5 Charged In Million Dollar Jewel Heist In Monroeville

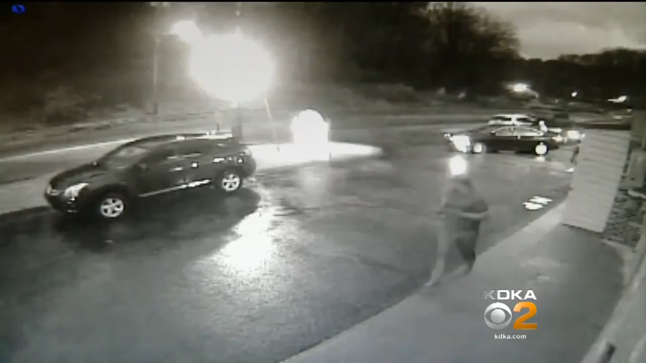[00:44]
WHILE HE WAS INSIDE, FOUR PEOPLE ARE SEEN RUNNING TOWARD HIS VAN AND AFTER ASSAULTING A SECOND SALESMAN WHO WAS INSIDE THE VEHICLE, THEY FLEE WITH SEVERAL SUITCASES CONTAINING AN ESTIMATED $1.2 MILLION WORTH OF DIAMONDS AND OTHER JEWELRY. THE NEXT DAY, A RESTAURANT EMPLOYEE DESCRIBED HOW QUICKLY THE THEFT OCCURRED. THEY TOOK EVERYTHING, ALL LUGGAGE AND EVERYTHING.